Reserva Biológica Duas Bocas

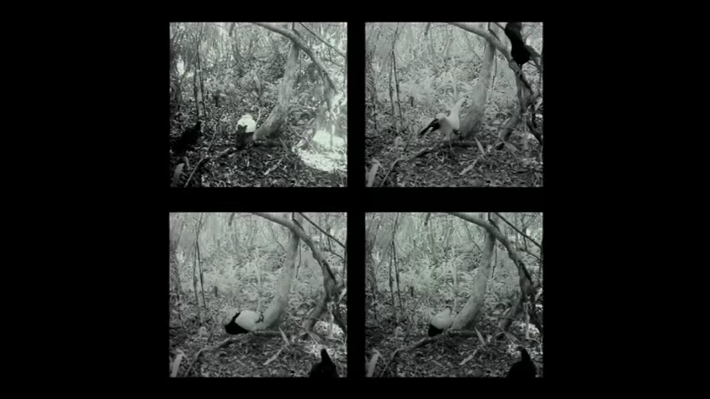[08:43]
A gente registrou ele na câmera trap, então aí eu tenho certeza que ele existe aqui em Duas Bocas.
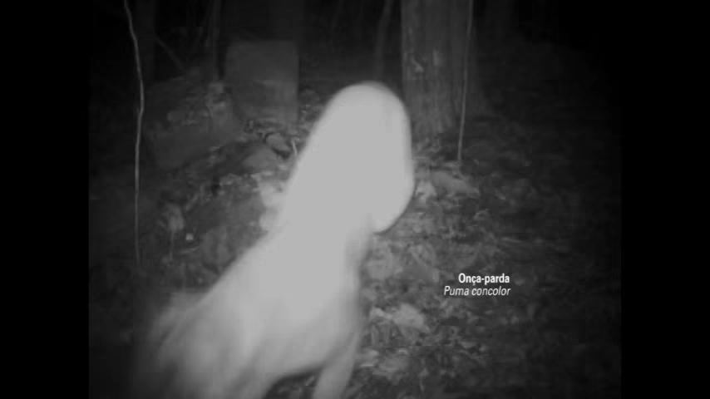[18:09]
Se a gente tem um animal de topo de cadeia, chamado animal guarda-chuva,
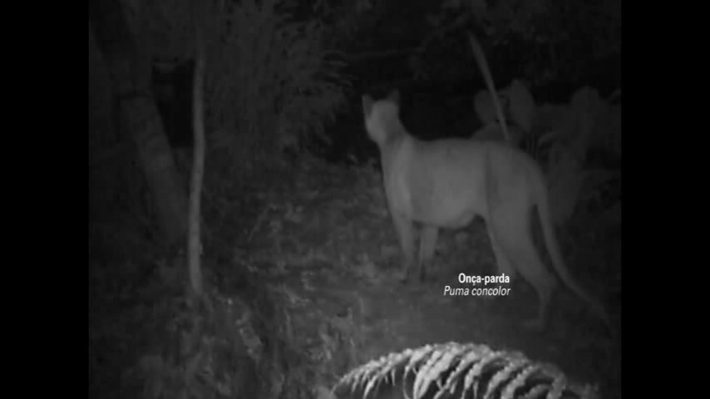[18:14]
sabe que tem a onça parda sobrevivendo bem, porque todo o resto da cadeia alimentar está bem constituída.